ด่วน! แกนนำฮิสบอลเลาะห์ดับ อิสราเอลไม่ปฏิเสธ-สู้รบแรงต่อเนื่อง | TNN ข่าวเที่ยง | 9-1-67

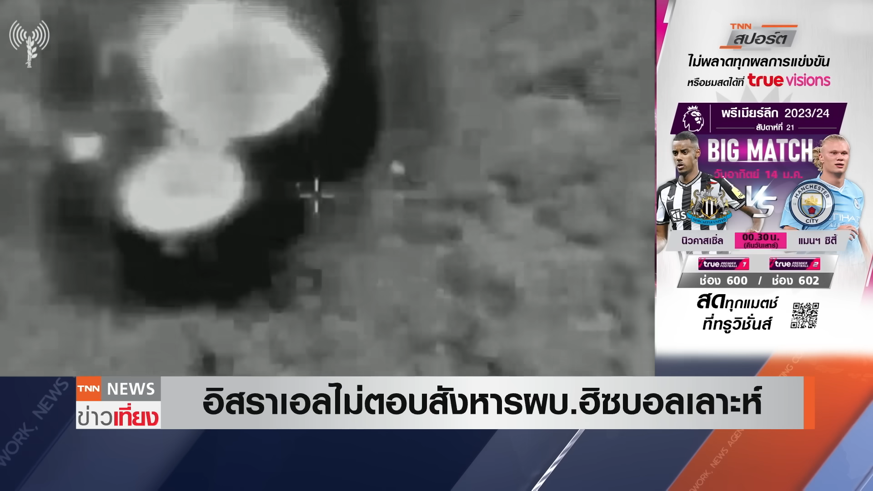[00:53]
ครับ ยอมรับว่าได้ทลมเป้าหมาย Hisbaloc เมื่อวันนี้จริงพร้อม